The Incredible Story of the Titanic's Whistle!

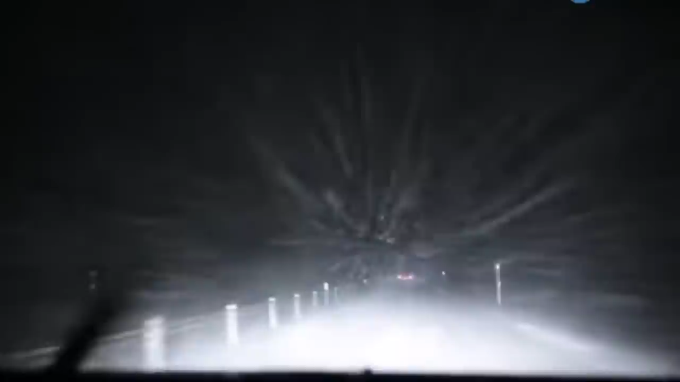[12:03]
They said later that they were just so worried when they were driving through this ice storm because they're like, okay,